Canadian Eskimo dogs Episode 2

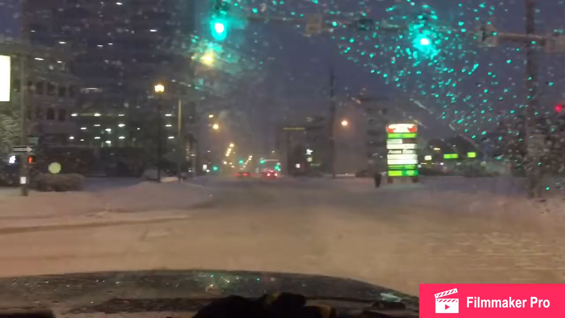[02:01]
Um, picking up clients. Picking up the clients. Going to the airport. Adventure time. Snowing. Welcome back to Alaska, Anchorage. Welcome back to Alaska, Anchorage. Cool. Yeah. Lights are so shiny compared to the dogs. There's no stoplights in the dogs. But there's lots more snow. Yeah, there's lots more snow in the dog. It's kind of, uh, yeah.